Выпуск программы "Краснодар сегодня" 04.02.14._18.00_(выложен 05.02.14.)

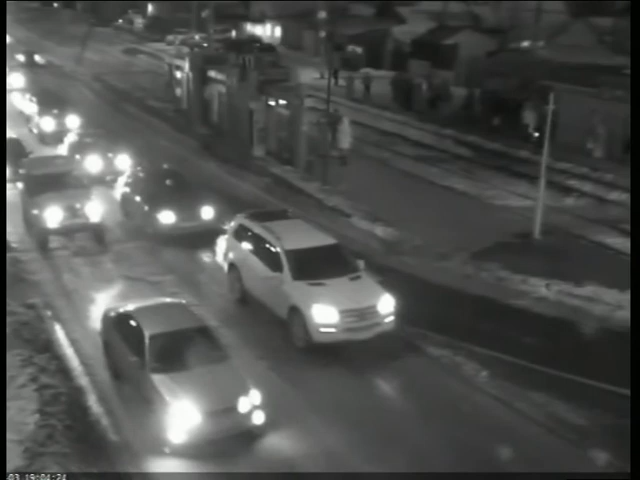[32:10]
На трамвайной Мачуге история повторилась. Легковушка и здесь протаранила джип. Водитель совершил ту же самую ошибку, не успел притормозить перед остановившимся впереди транспортом. Это все происшествия на сегодня.